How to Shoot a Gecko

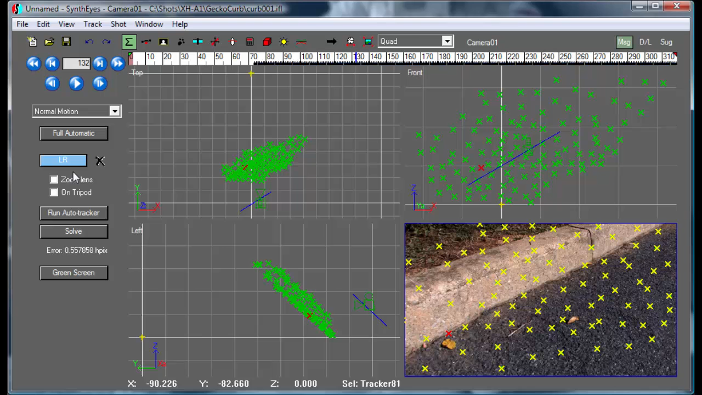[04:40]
And now maybe we'll use a couple of these spots along the edge of the curb as our reference.